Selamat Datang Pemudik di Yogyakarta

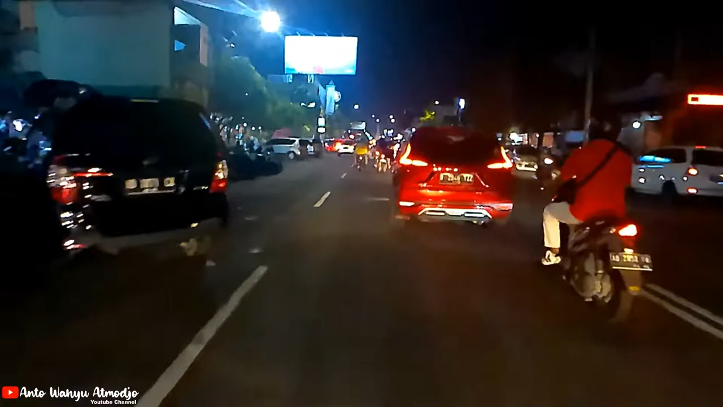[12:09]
Tugu Pasar Pasar Teranggan Masih Rame Tugu Jogja Tapi Kadang saya Heran Tugu Itu kok Tidak dikasih Lampu Gitu
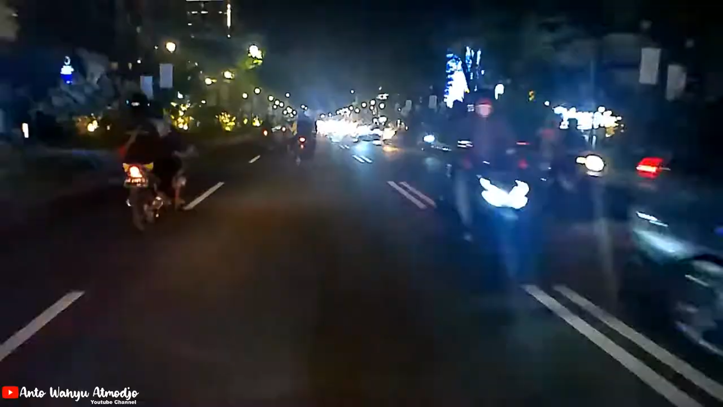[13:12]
Lampunya Dituku Juga Tidak terlalu Rame Juga Sudah Tidak Bagus Lagi Nih
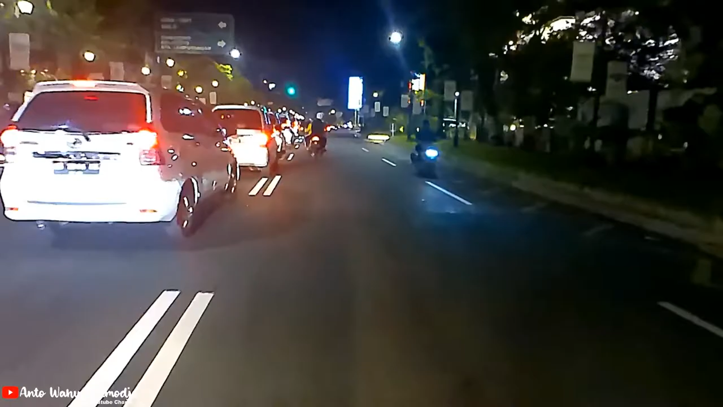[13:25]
Wah Kita Muter Disini Yang Disini Sudah Sepi
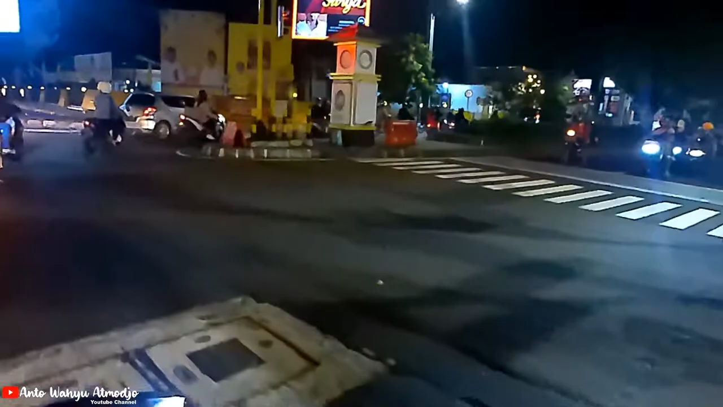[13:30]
Dulu Kan Disini Terang Banget Lampunya
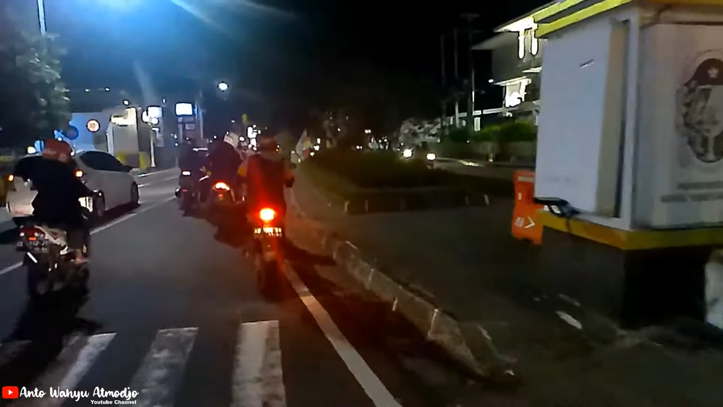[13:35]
Tuh Disini Sudah Sepi Ini Jalan Suroto Yogyakarta Jalan Suroto Kota Baru Teman Teman
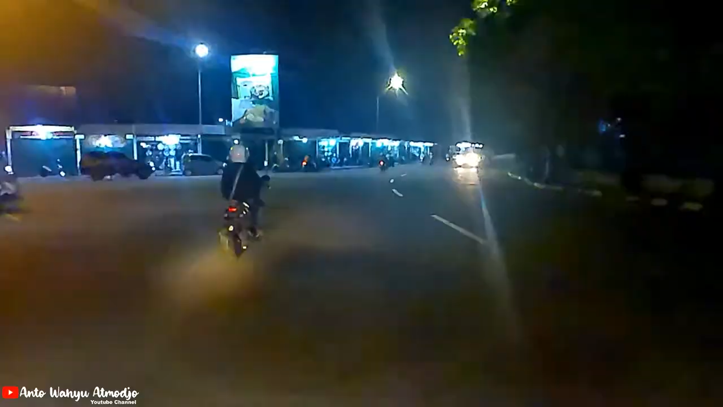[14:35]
House of Raminten Nah Kita Lihat Di Pusat Band Pusat Band Mobil Baik Baru Maupun Bekas Nah Uniknya
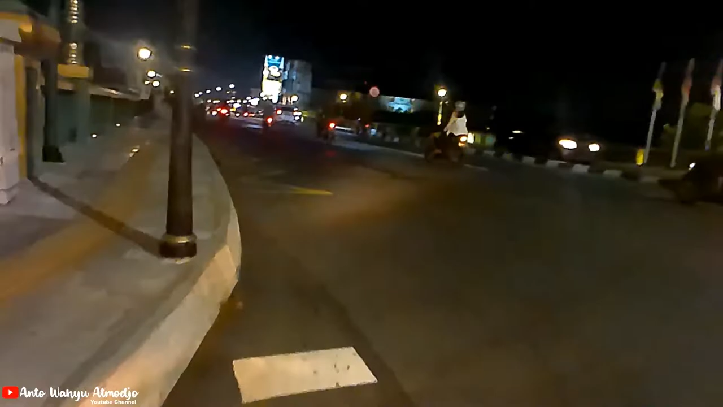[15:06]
Kita Udah Sampai Lagi Di Jalan Sudirman Tuh Sekarang Itu Sini Gelap Banget Pada Mati Lampunya Oke Sampai Di Perempatan Pingit Ijo Lampunya Wah Nyanda Enggak Ini
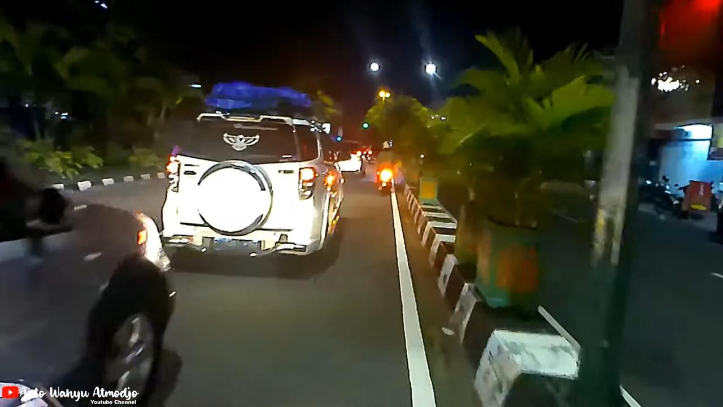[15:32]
Biasanya Lama Ini Ijo Cuman Merah Lama Juga Oke Bisa Ngejar Ijo Nah Ini Di Perempatan Pingit Menuju Ke Utara Lalu Lintasnya Lumayan Rame Nih
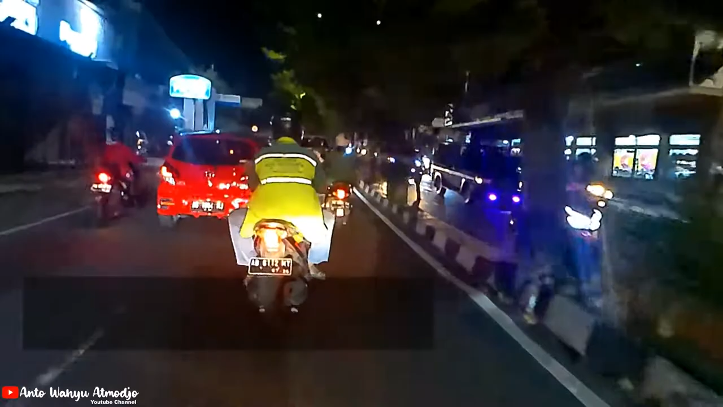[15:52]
Di Jalan Magelang Nih Sampai Di Pertigaan Borobudur Plaza Nah Ini Borobudur Plaza Lalu Lintas Yang Dari Arah Utara Yang Lumayan Padat Nih Yang Dari Arah Utara Dari Arah Semarang Magelang Nah Sekarang Malam Sabtu Kemungkinan Emang Para
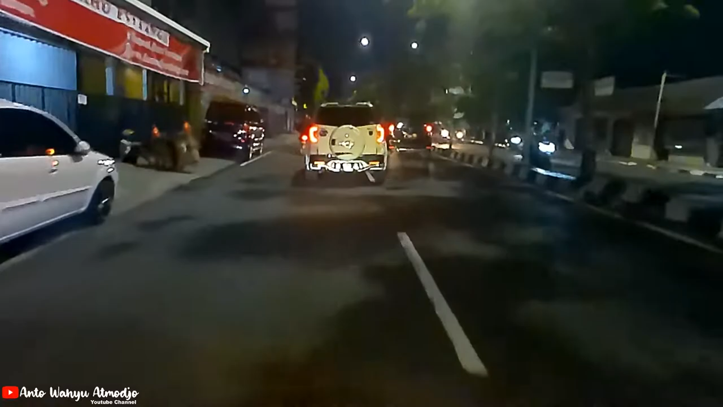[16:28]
Pemudik Sudah Sampai Di Kota Jogja Atau Mungkin Yang Pada Kerja Itu Besok Sudah Pada Libur
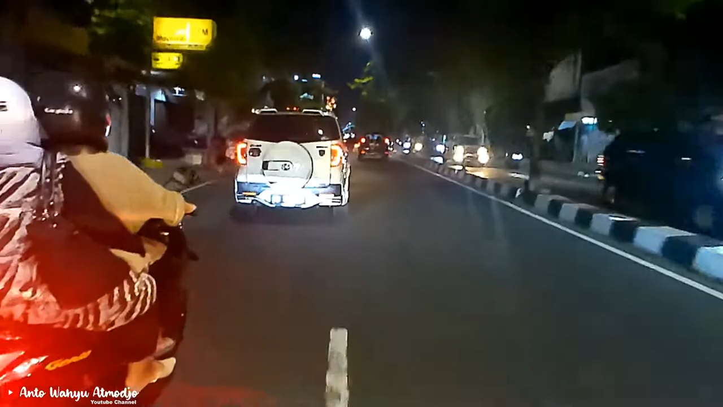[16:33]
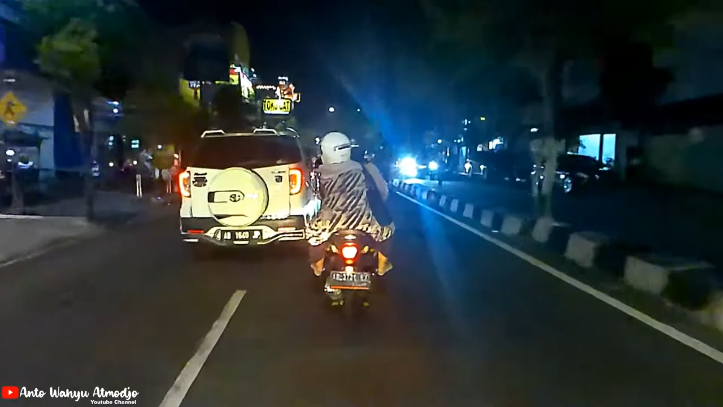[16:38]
Jadi Lalu Lintas Lumayan Rame Di Jogja Oke Kita Sampai Di Batas Kota Di Jalan Magelang
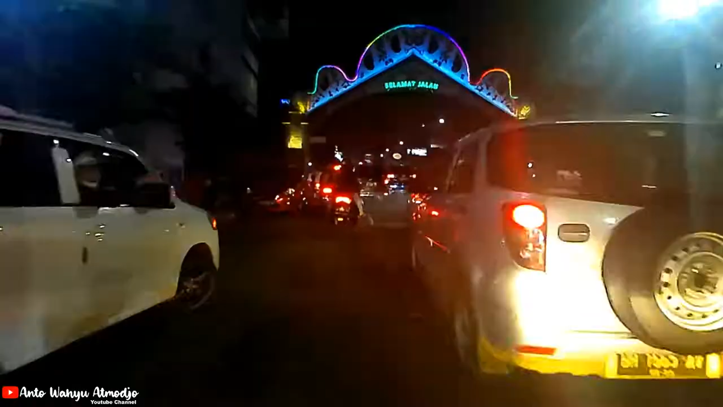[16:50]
Oh Ini Pada Muter
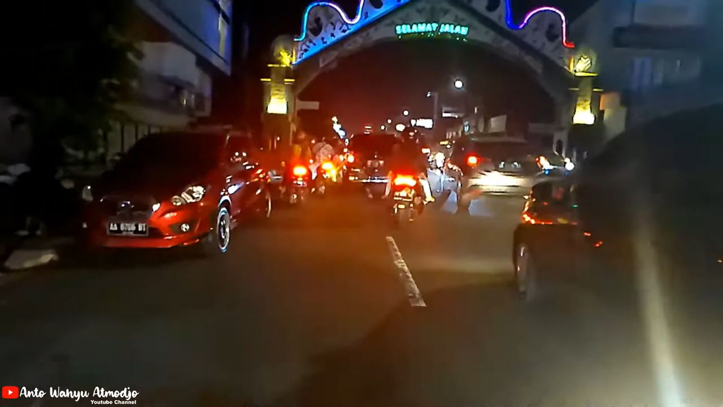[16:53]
Disini Padanya Brang Jadi Dia Macet Nah Saya Sampai Di Lampu Merah Selokan Mataram
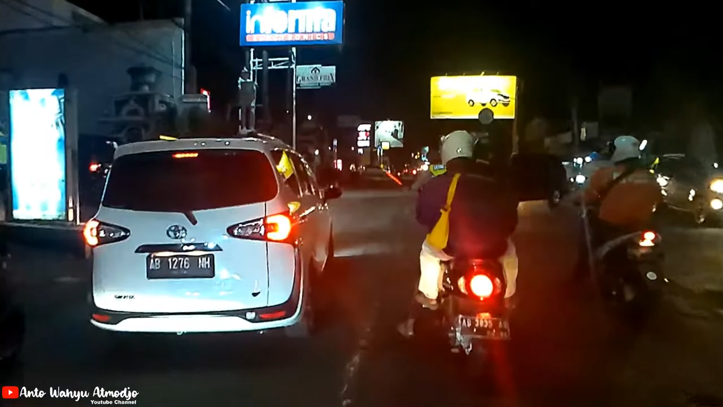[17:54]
Jogja City Mall Ke JCM Lumayan Rame Ini JCM Nah Ini Pintu Keluarnya Pintu Keluar JCM Oke Kita Sampai Di Flyover Jomber Teman Teman Saya Akan Muter Ya
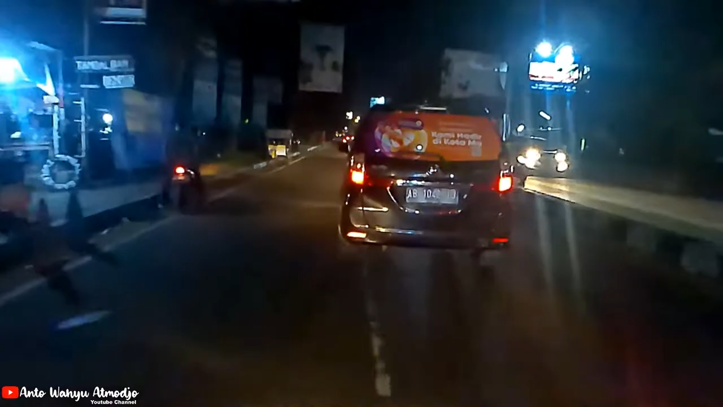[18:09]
Wah Indo Grosir Rame Rame Banget
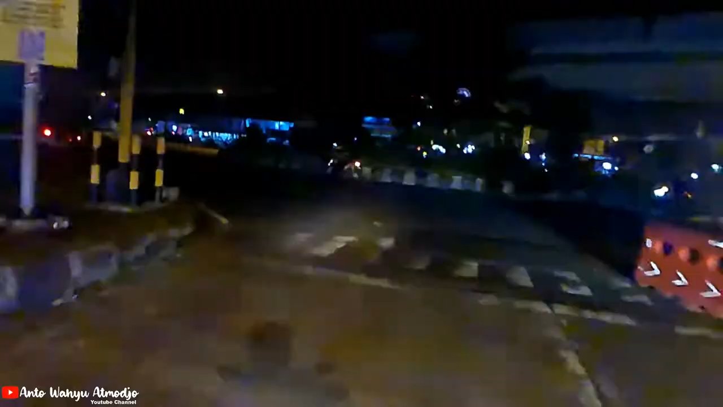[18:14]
Aduh Gelap Banget Disini Flyover Jomber Gelap Gelap
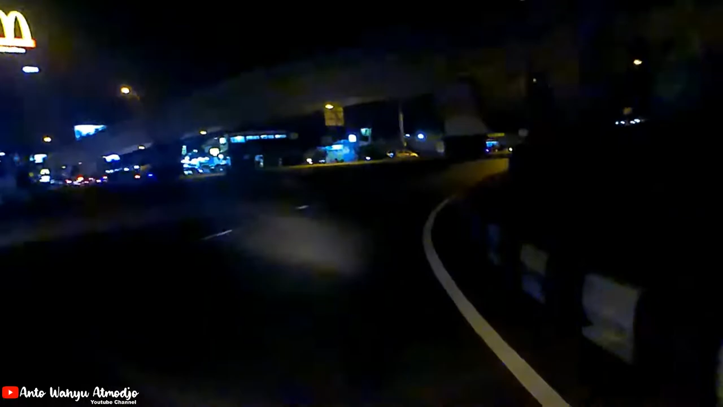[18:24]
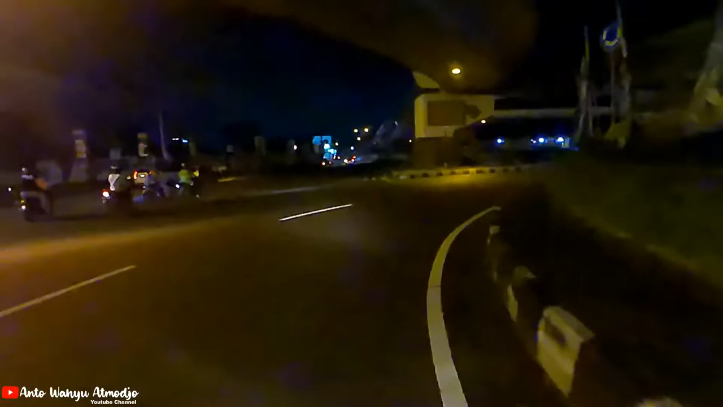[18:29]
Nah Ini Adalah Jalan Magelang Yang Menuju Ke Arah Selatan Teman
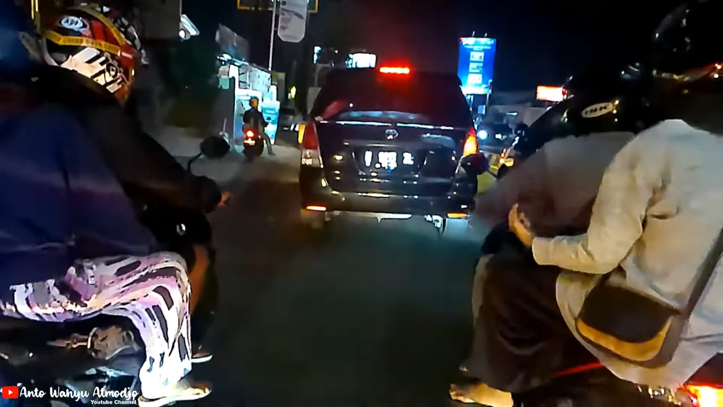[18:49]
Oke Selesai Dari Jalan Magelang Ini Saya Sudah Sampai Ujung Dari Jalan Magelang Yaitu Dipingit Lagi Ya Teman Teman Nah Saya Akan Coba Jalan Ke Arah Kanan Atau Menuju Ke Jalan Godean Sampai Di